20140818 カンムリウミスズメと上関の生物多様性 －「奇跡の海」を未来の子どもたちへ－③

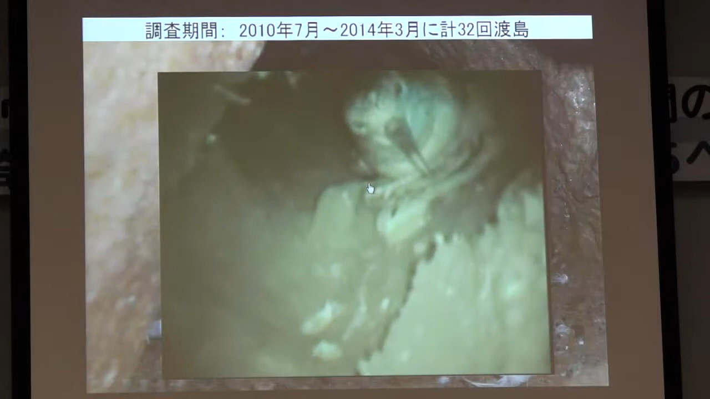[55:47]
6月から7月になるとこういう状態になります。でもう少しちょっとかわいそうなんですけど、カメラを突っ込んでやるとですね、嫌がりますけど、ここをふっとお腹を上げると卵が見えますね。
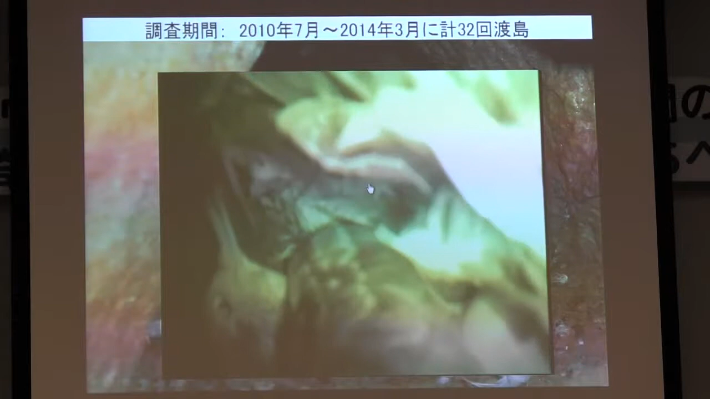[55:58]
あ、ちゃんと卵を抱いてるな。
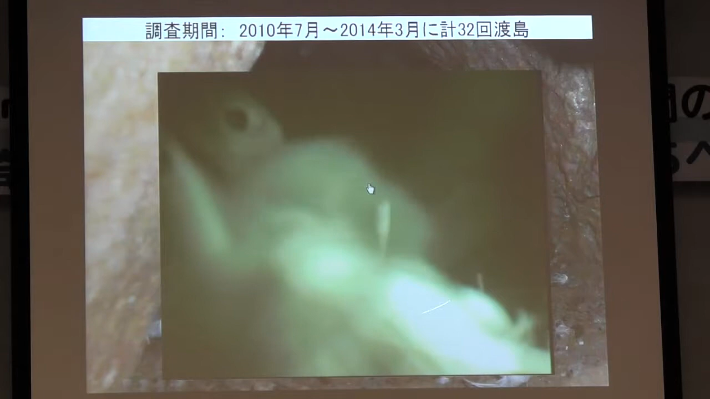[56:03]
でそれが、ちょうど今自分なんですけど、8月中旬になると孵化します。孵化したばかりのヒナのそばには親鳥がいます。
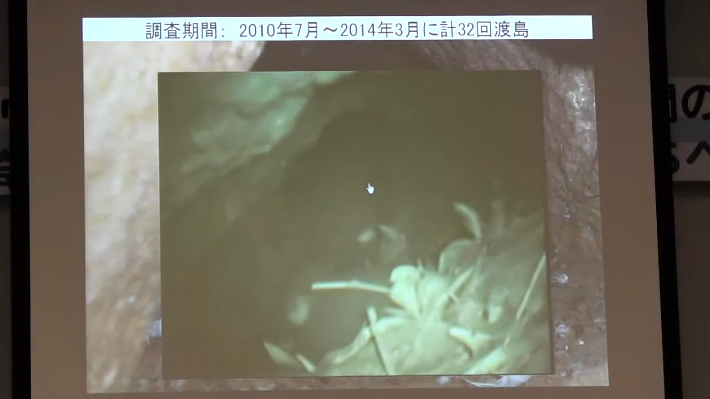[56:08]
でしばらくするとヒナだけ残してですね、親は出て行ってしまって、餌を取ってきて帰ってくるということを繰り返します。